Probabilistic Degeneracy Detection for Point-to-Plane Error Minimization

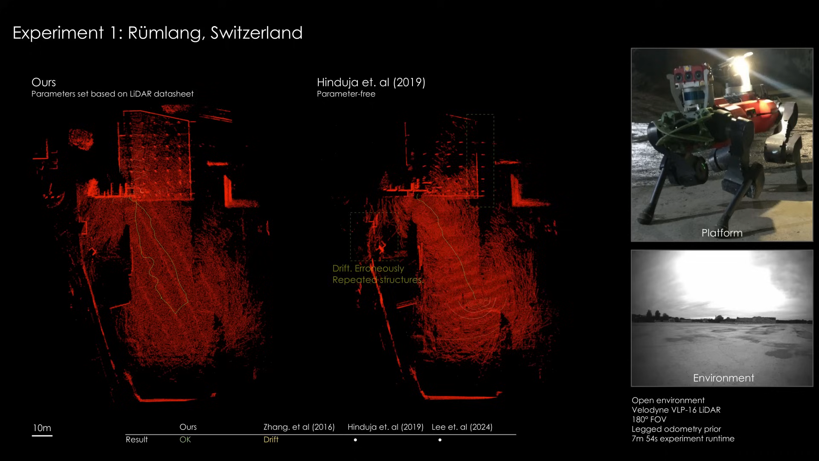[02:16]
The field of view of the Velodyne VLP-16 LiDAR is reduced to 180 degrees to increase the difficulty.
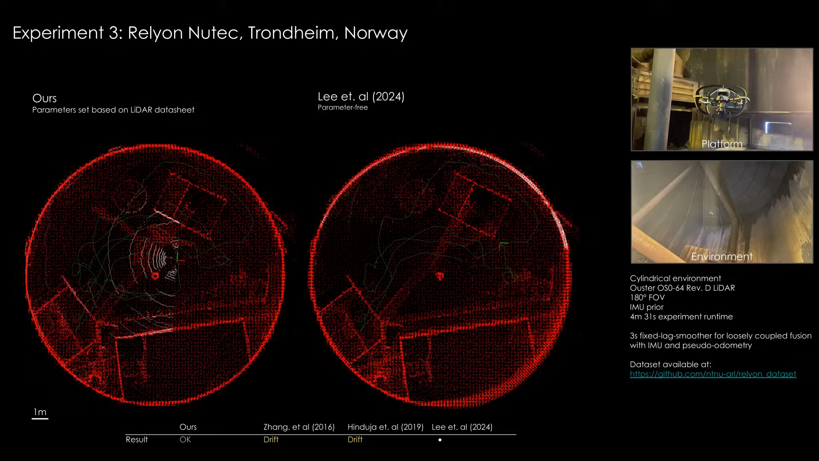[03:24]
Unlike the baseline methods, our method does not exhibit degeneracy-induced drift.